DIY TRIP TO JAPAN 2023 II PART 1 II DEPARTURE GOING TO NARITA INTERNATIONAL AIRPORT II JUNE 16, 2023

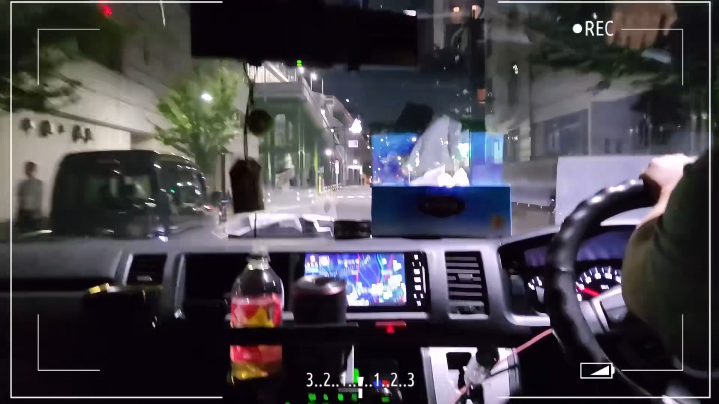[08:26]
Guys, malapit na kami.
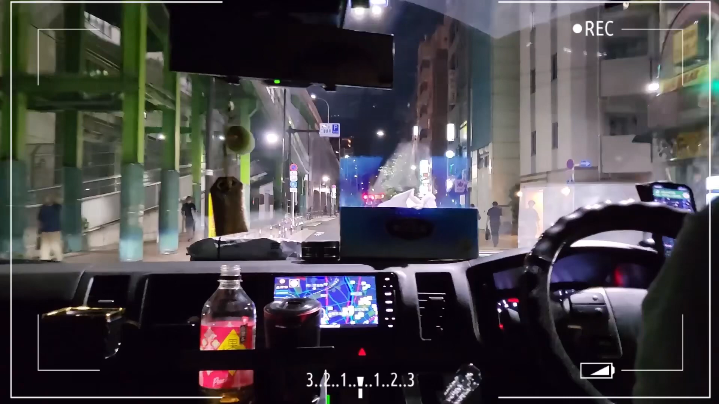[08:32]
Nasa Ueno na kami. At least nakikita namin JR Line. Ayan, yan ang aming Yamanote Line.